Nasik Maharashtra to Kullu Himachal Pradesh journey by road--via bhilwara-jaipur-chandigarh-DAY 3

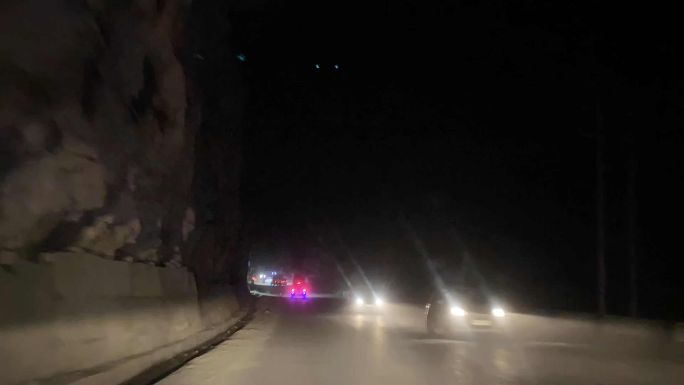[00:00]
तो आगे देखिए कुल्लू की तरफ कितना जादा अंदेरा है अभी